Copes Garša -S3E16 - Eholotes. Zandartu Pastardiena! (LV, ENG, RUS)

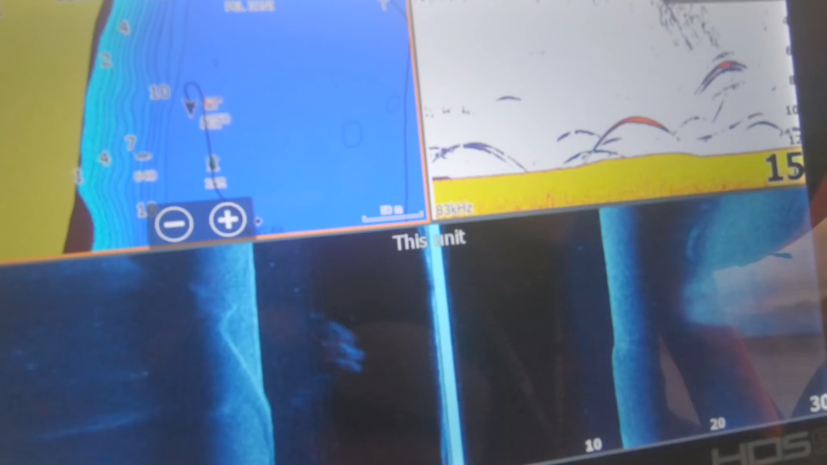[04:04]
un viņa, tā kā, tas konus ir, nu, attiecīgi vai nu platāks, 50 grādi, 83 mazliet šaurāks.
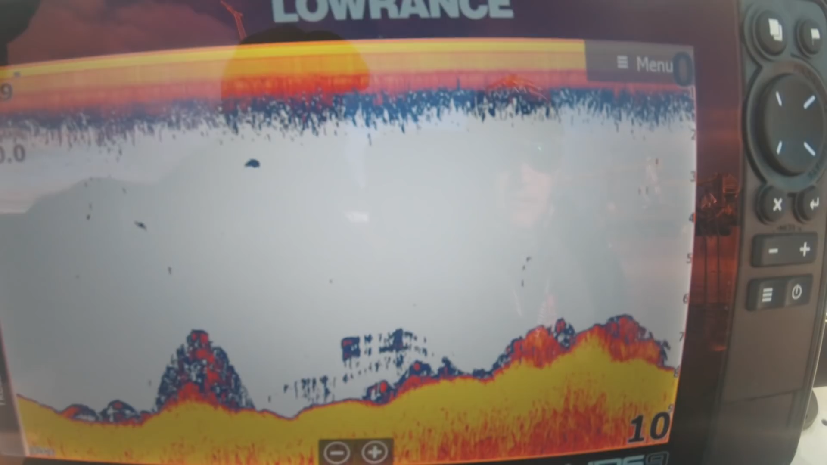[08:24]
lielu struktūru un arī daudz mazām zivīm. Pēc bildes īsti nav skaidrs, kas tieši atrodas apakšā. Mēs redzam, ka reliefs ir nelīdzens, bet mums nav skaidrs, kā tas, kas reāli ir apakšā. Tāpēc mēs ņemam klāt palīgā downscan.
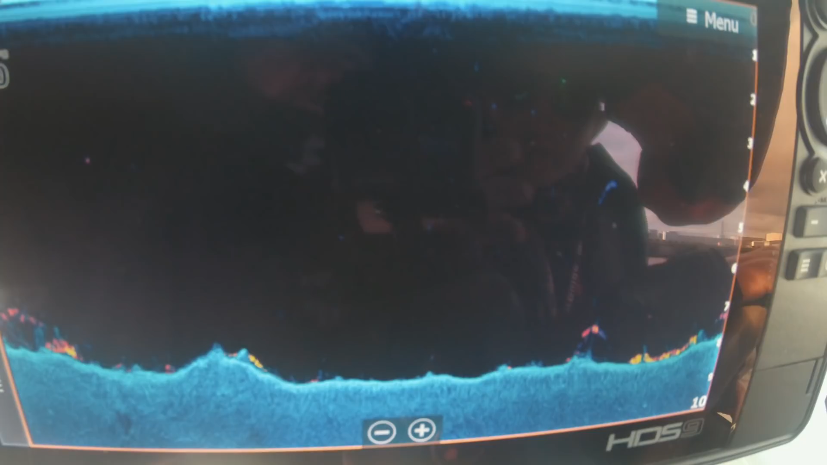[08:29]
Un nobrauksim tai pašai vietai pāri.
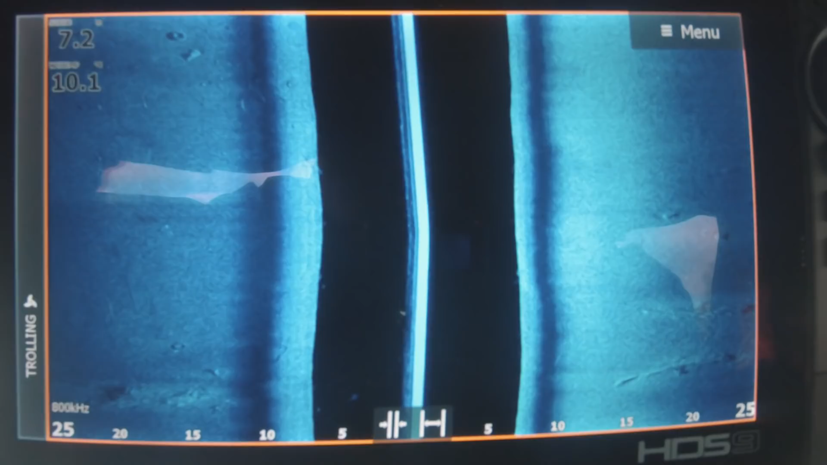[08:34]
Šobrīd mēs braucam ar sānu skatu. Un kreisajā pusē varam redzēt, piemēram, riepu.
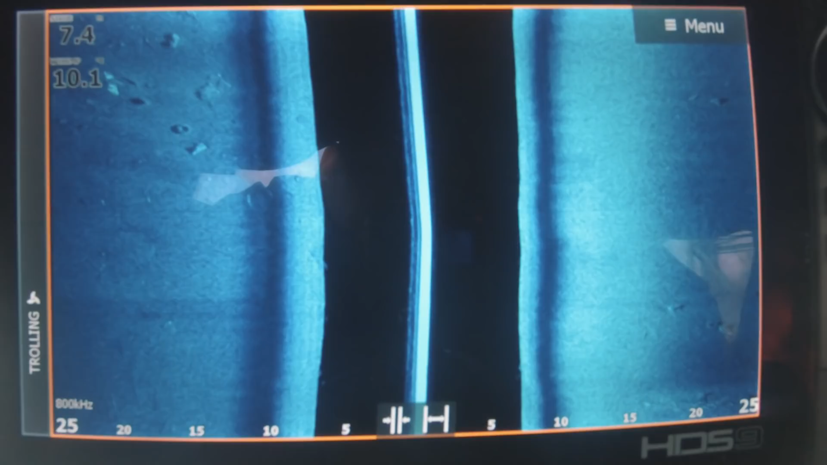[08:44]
Un tas no laivas ir apmēram 15 metri pa kreisi. Pusūdenī mums zivis nav.
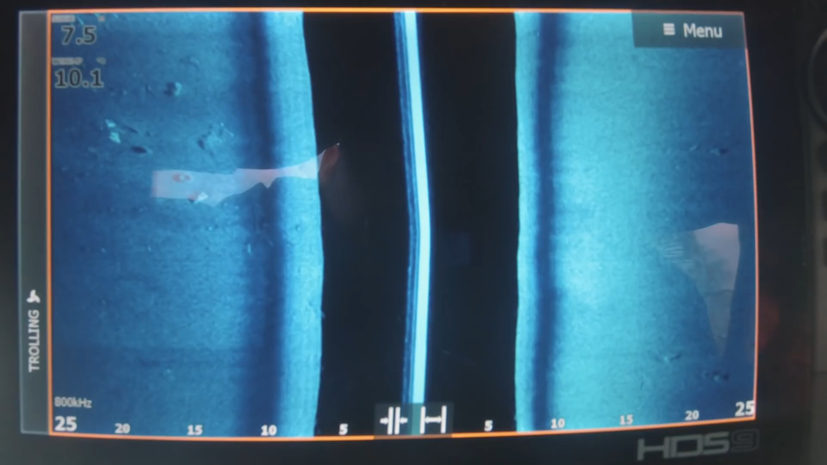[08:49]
Kā redzam, ir melna tukša līnija. Kā arī pa kreisi ir citi dažādi veidu objekti.
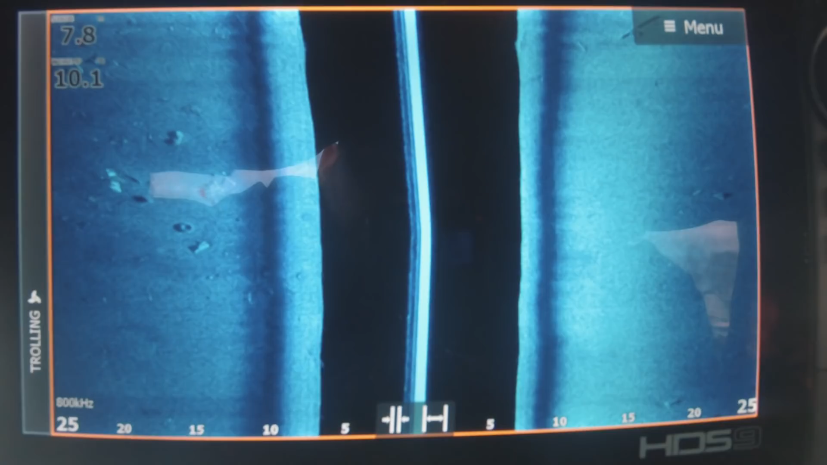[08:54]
Zivis mēs šobrīd šeit neredzam. Nu, lūk, un tie standarta skats,
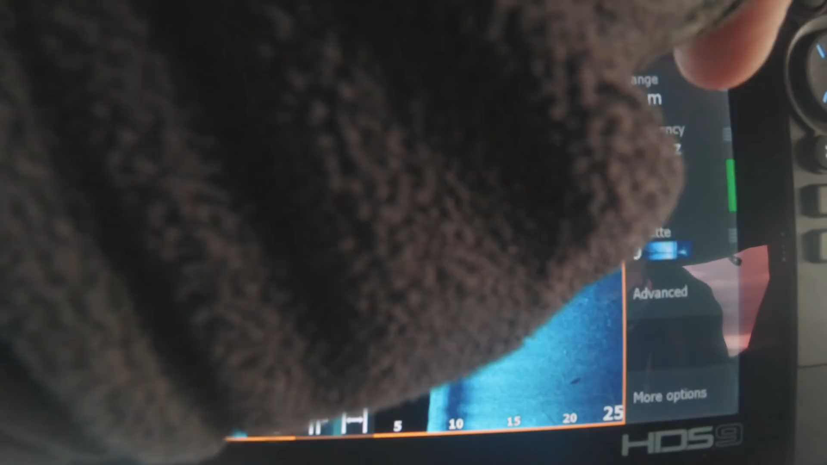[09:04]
arī ko mēs ikdienā izmantojam, ir, ko es arī ieteiktu visiem, ir karte.
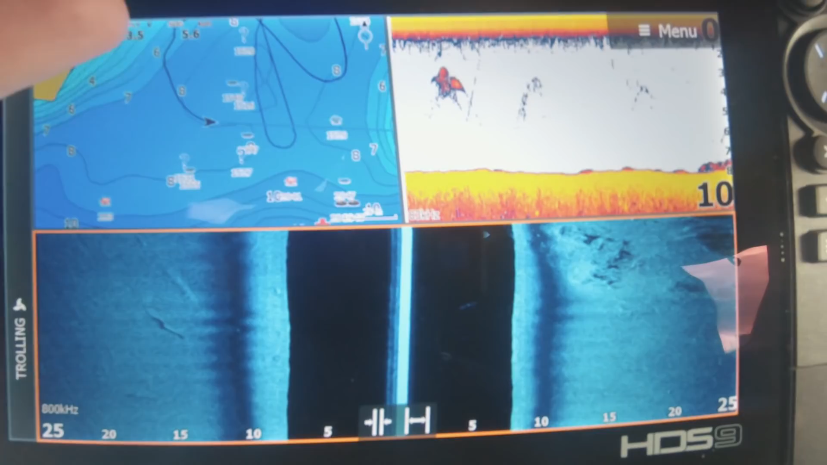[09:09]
Tad mums ir parastais sonārs, 85 hertz.
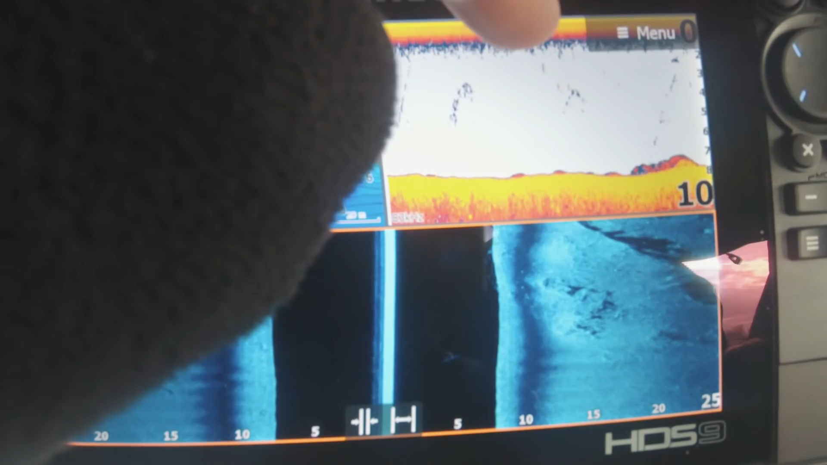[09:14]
Tajā mēs ļoti labi varēsim redzēt zivis.
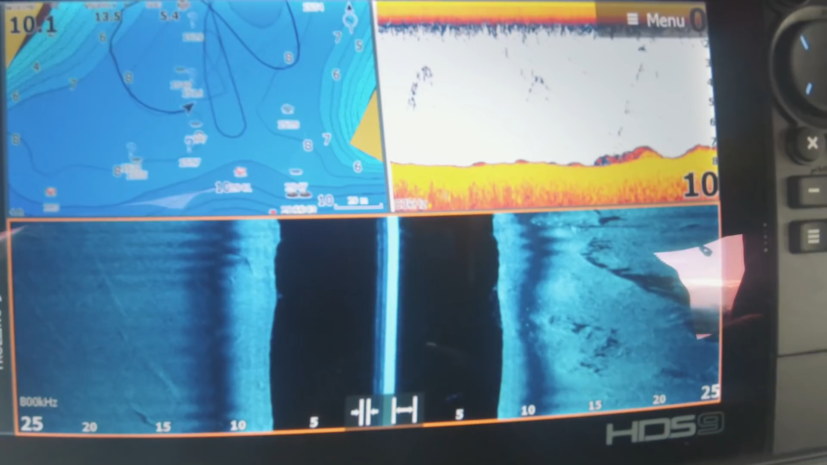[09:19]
Nu, un tad ir side imaging, kurā mēs redzam struktūru.
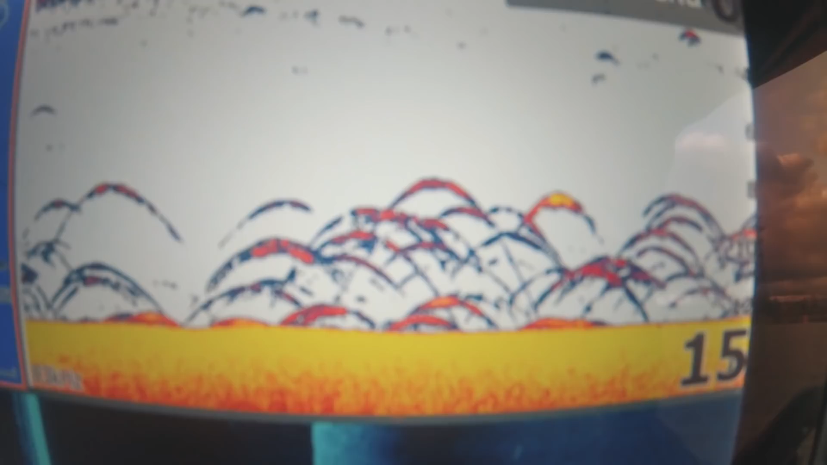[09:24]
It kā visi vienādi, un viens ir ar dzeltenu vidu. Tātad viņš ir ar stipru signālu.
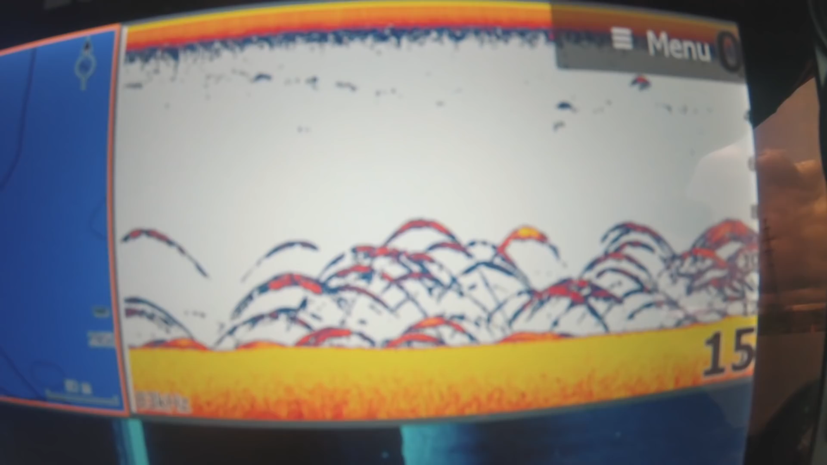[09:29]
Nu, tas ir Zandartu. Ja, un tāpat Reimerīna arī viņu redzēt.
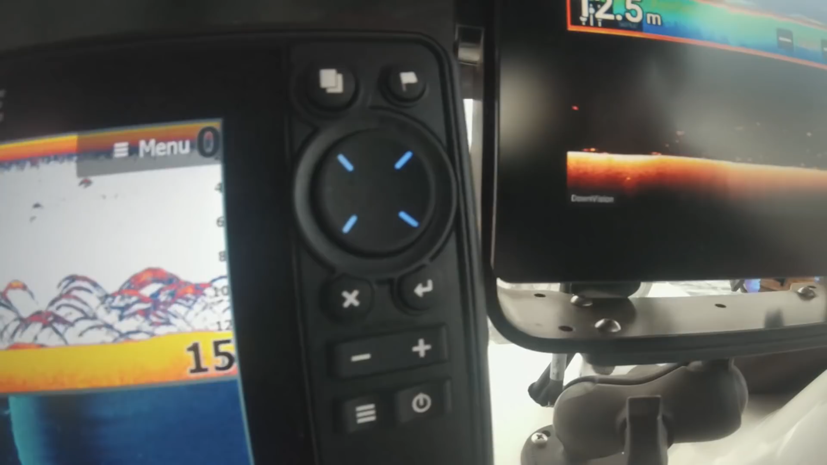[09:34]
Nu, ļoti šī te fona visu var redzēt, ka tā vienas divas izceļās.
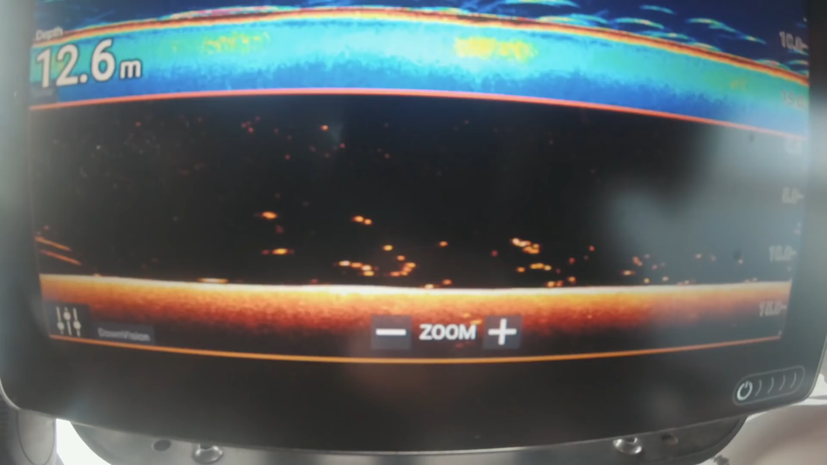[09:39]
On screen: depth 12.6 m
Piemēram, rekur ir tas stāsts par to salīdzināšanu, ja? Nu, it kā jau liela zivis, bet viņas visas ir pilnīgi vienādas, ja?
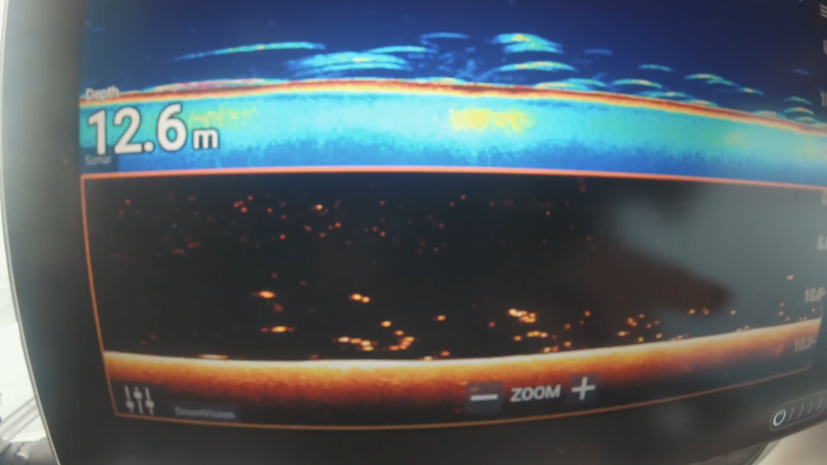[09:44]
On screen: depth 12.6 m
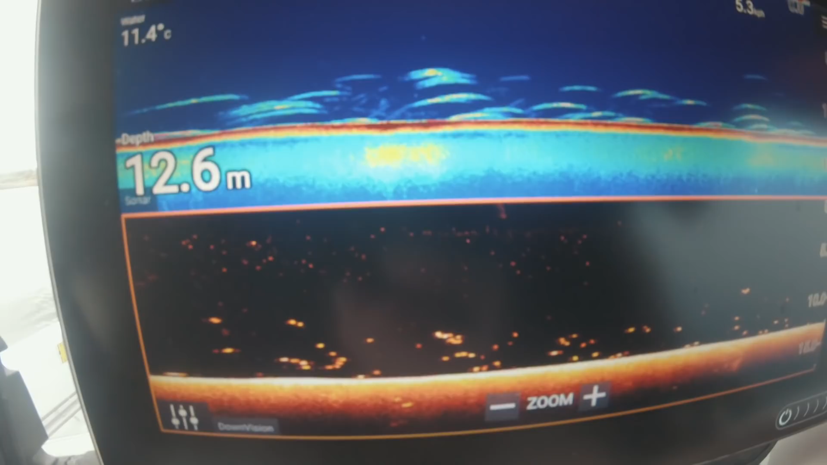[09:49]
On screen: depth 12.6 m
Nu, tie nebūs tik daudz zandarti, tie ir 100% brekši. Nu, un tad varbūt, kad šeit mēs redzam, ka ir drusku atšķirība, ja?
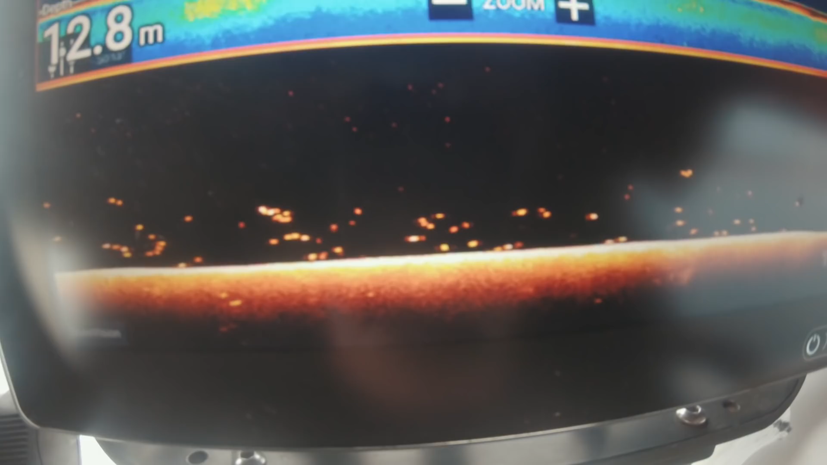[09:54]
On screen: depth 12.8 m
Tieši tajā spilgtumā.
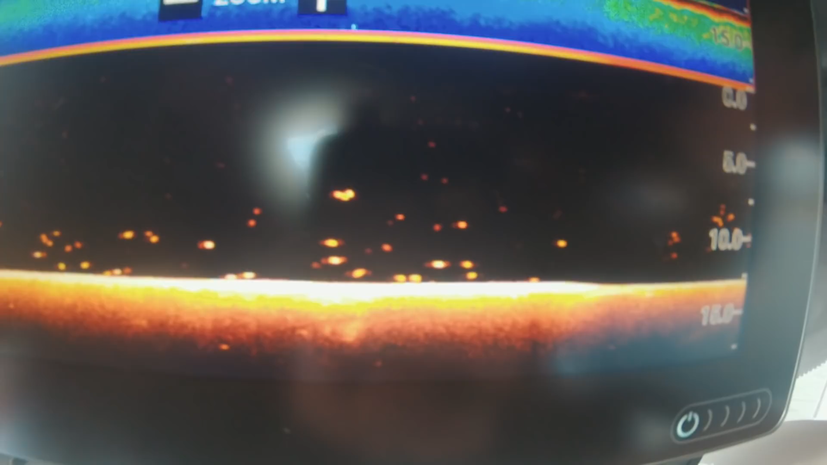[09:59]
Jāskatās spilgtuma atšķirības, jo plēsējs vienmēr būs spilgtāks pa balto zīvi.